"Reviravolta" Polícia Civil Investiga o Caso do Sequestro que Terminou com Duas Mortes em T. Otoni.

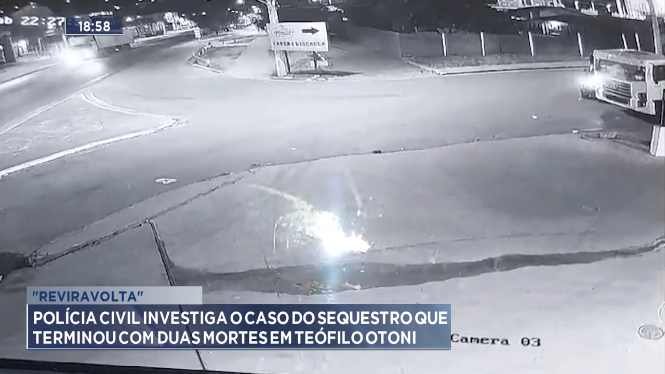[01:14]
O motorista também foi baleado. Ele cai no asfalto e é agredido com chutes.